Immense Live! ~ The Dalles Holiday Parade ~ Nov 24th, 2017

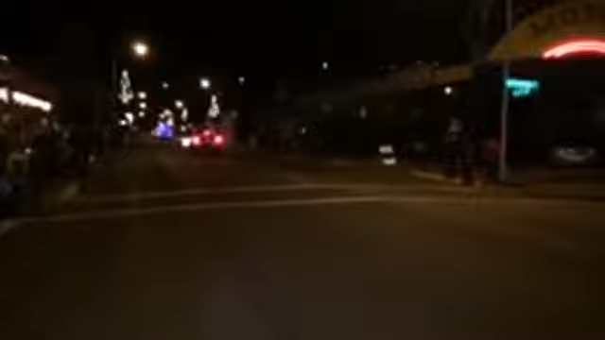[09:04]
Sure. It looks like there's only one float and they've got a good lead on us. So we're going to pull over ahead and give a shout out to our sponsors. Just a little.